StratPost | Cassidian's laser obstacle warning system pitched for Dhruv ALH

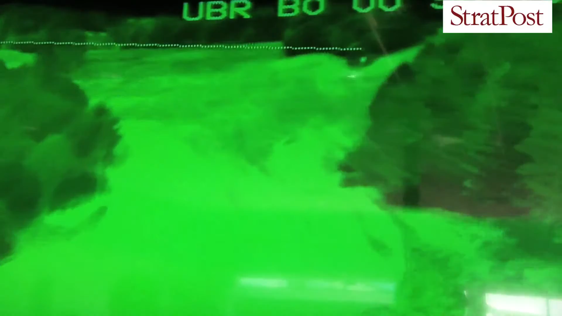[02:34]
which just puts symbologies for the different classes of obstacles into a camera image,